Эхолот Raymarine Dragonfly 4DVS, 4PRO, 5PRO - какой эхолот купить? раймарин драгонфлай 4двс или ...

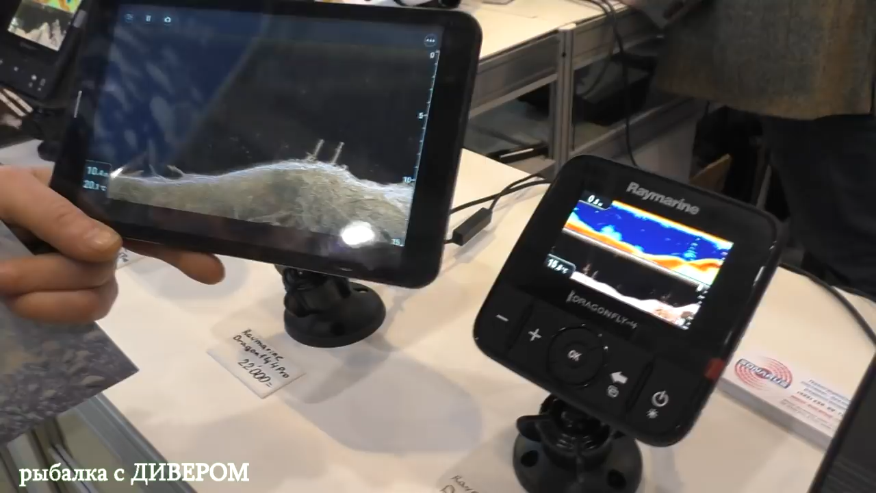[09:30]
То есть вот она, эта реальная картинка. Картинку он выкидывает 1024 на 768. Коряги прям чётко хватает, да? Вот он, вот он.
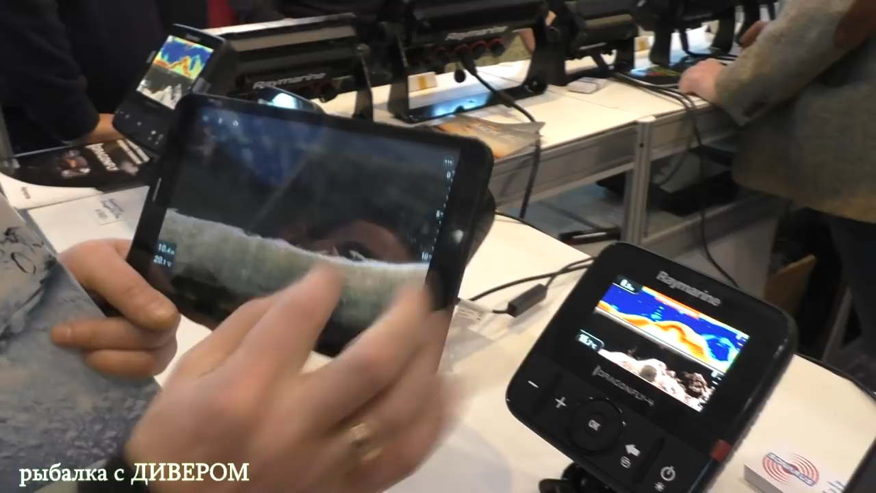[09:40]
Можно ещё как-нибудь. А рыбу, как вообще, в таком режиме, нормально?
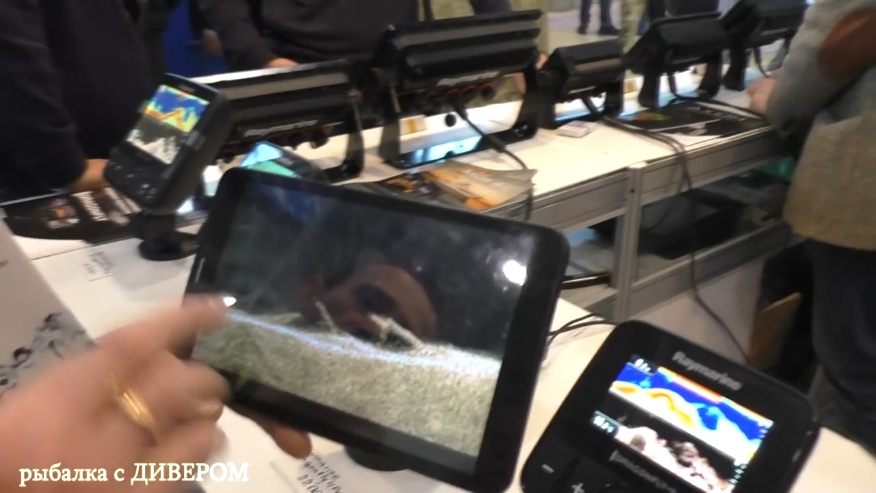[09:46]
Вот, вот эта рыбка. Жалко здесь. Жалко здесь.
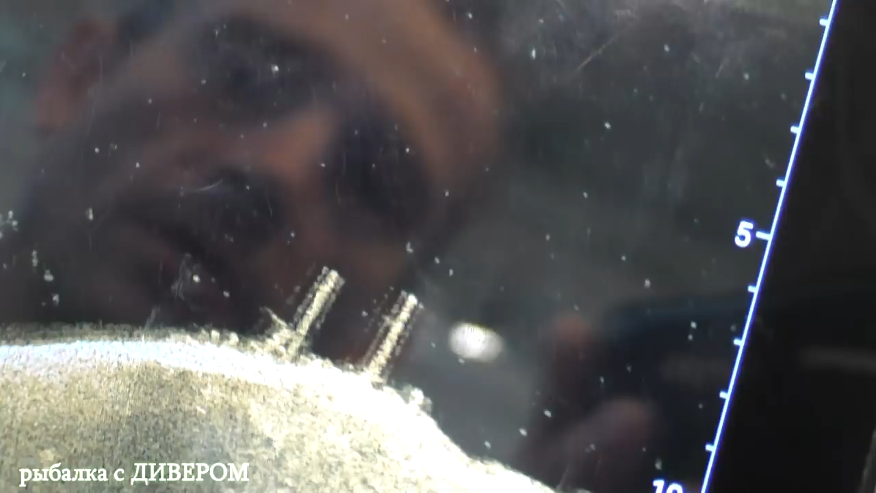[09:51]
Жалко, вот она. Допустим, они заявляют, что это всё рыба.
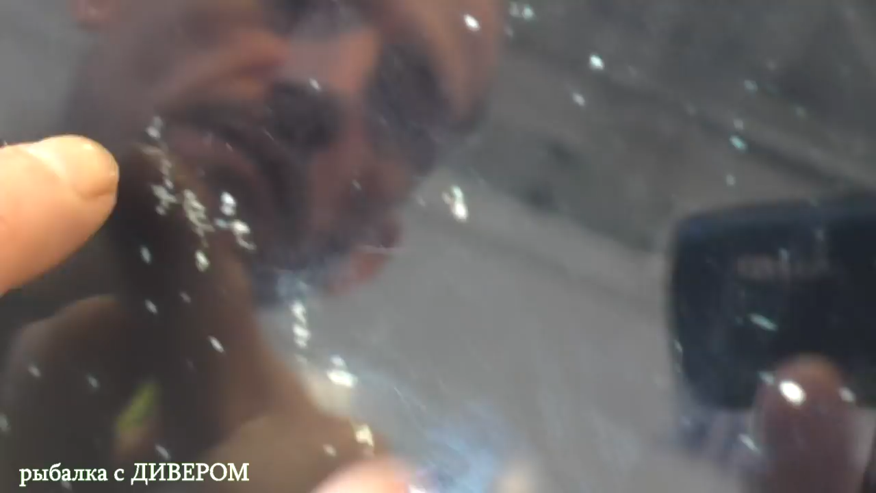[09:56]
Ну, вот это тоже рыба получается? Да, то есть... А это стая была или большая? Ну, да, небольшая стая.
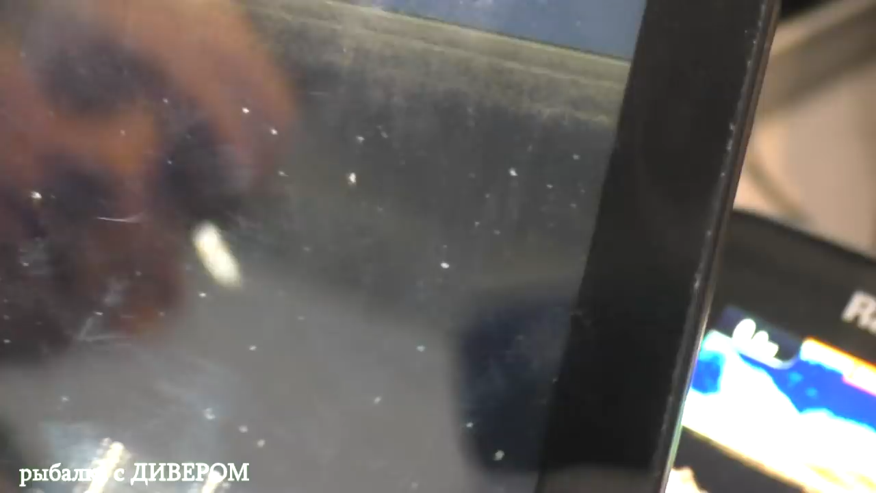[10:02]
Ну, да, небольшая стая. Вот, тукаряк прослеживается вот. Чуть под от стая. А это тоже рыба?
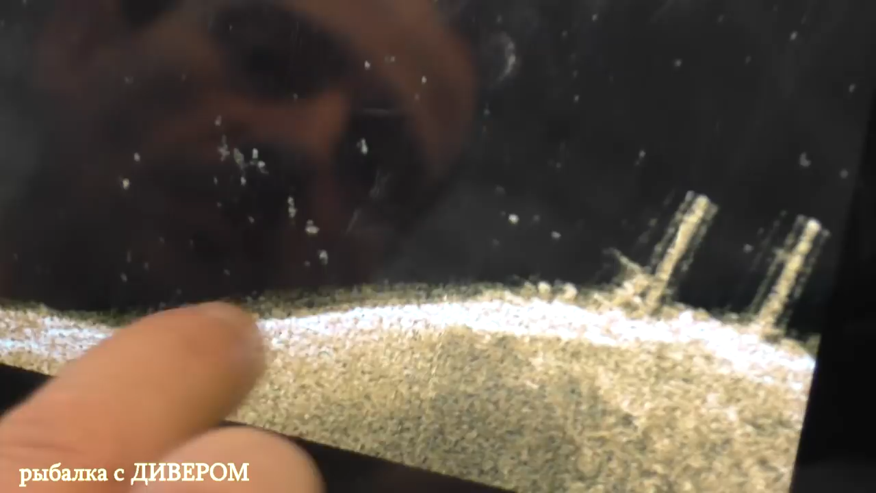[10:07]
Мелочёвка стоит, прижалась. Ну, мелкая, да.
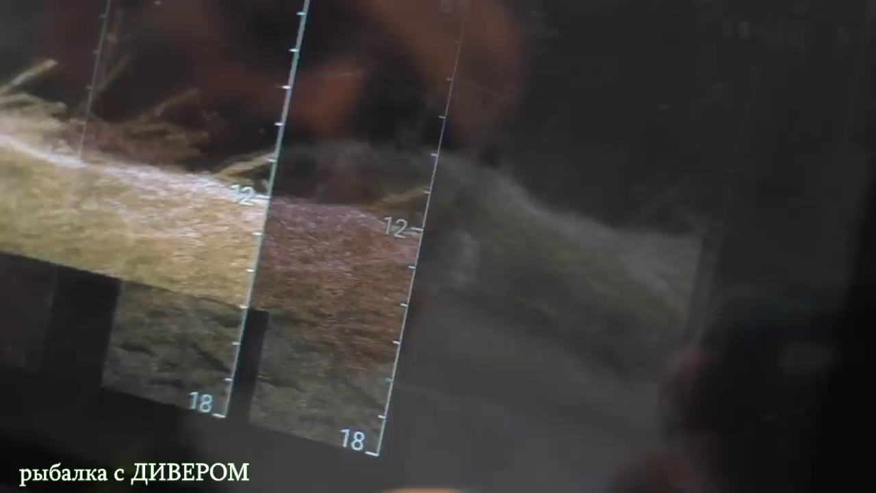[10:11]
Жалко здесь у меня не сохранилась фотография, где прям конкретно стая веща, причём хорошего веща.
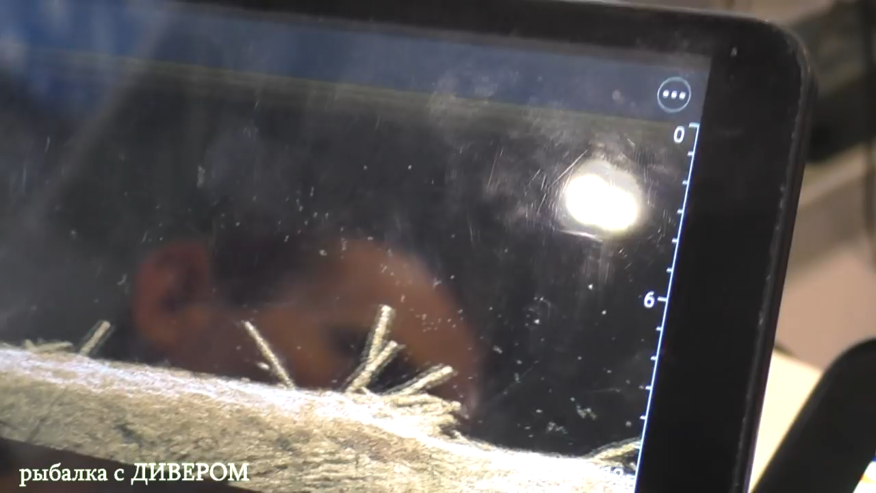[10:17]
И там точки более жирные были, да? Да там фактически вот рыбу видишь.
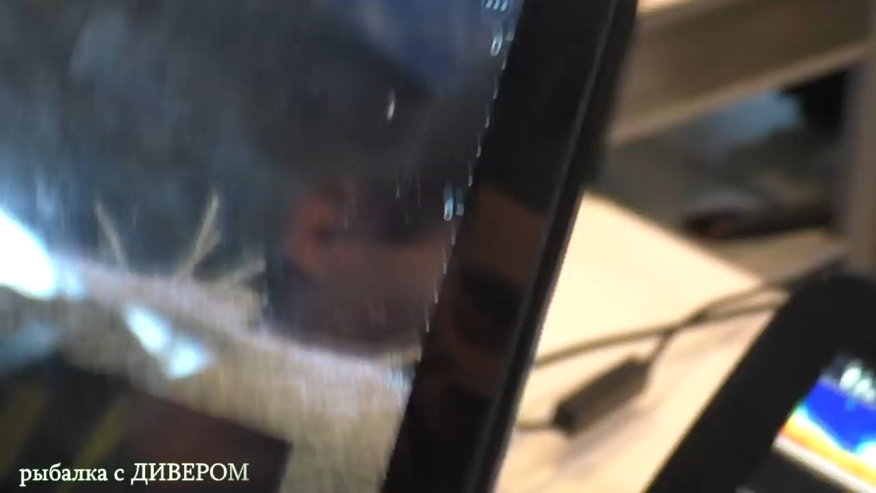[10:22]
То есть реально видно, что это реально, это именно вещь, с чем не перепутаешь.
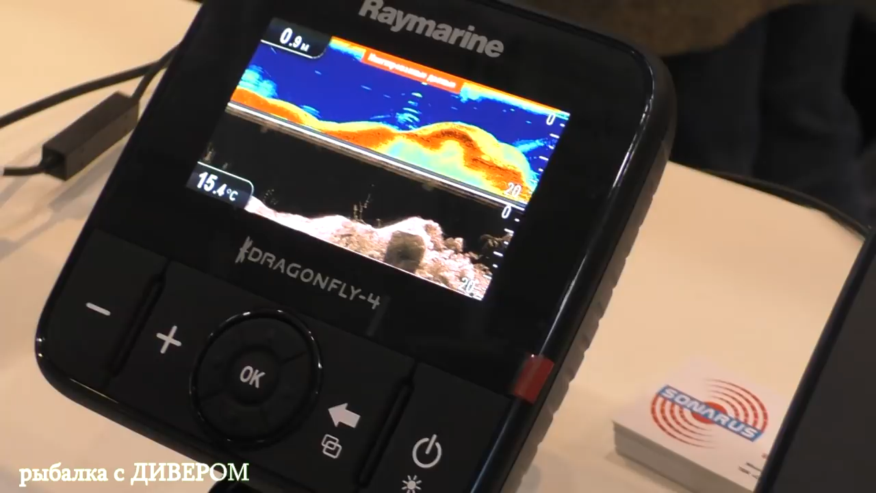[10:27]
On screen: depth 0.9 m
Ясно, ясно. Аккумулятор для него насколько мощный? Обыкновенный для всех остальных? Употребление у него 0,45 ампера. У четвёртой серии, у всей. У пятой серии где-то 0,5 ампера. Смерка потребляет, и самый большой, 0,8 ампера в час.
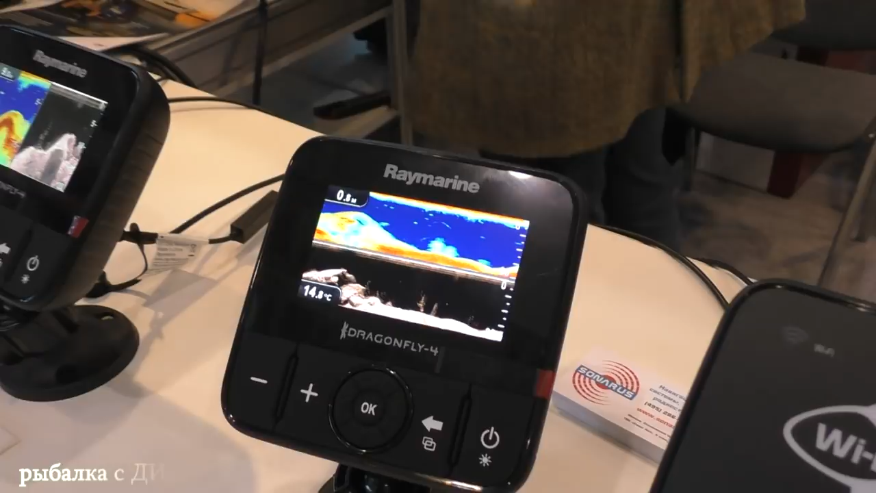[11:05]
Ну, и, соответственно, рассчитать, какое количество приборов в включённом состоянии на воде проводят. Приём с аккумулятором. Приборы, мало того, что они ещё и добавляются очень много.
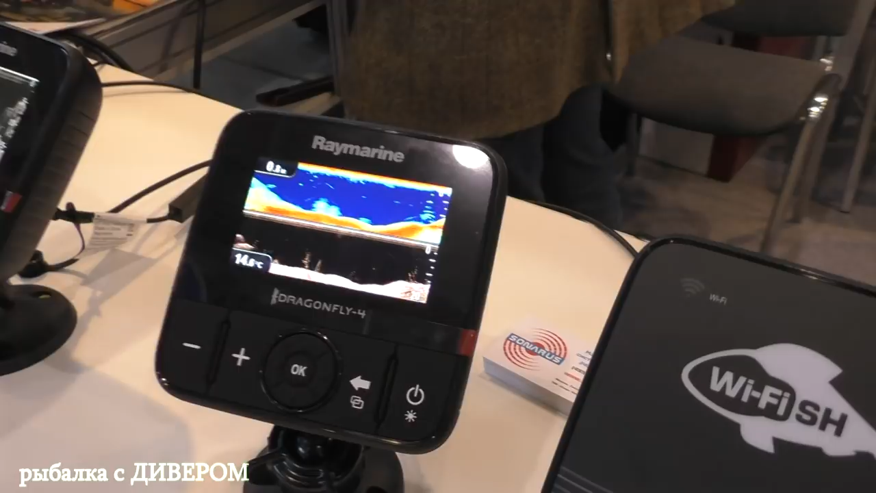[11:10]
От воды защищён, короче, да? IP67, на глубине метр полчаса. Тогда пыль и водозащита. Даже можно воду просто окунуть и... На глубине метр полчаса вода держится, соответственно.
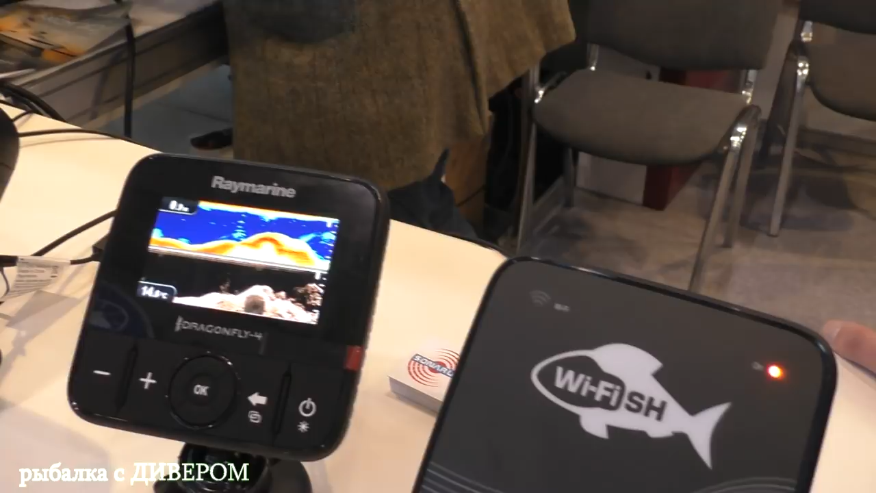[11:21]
Кабель здесь один заходит, фирменный разъёмчик такой.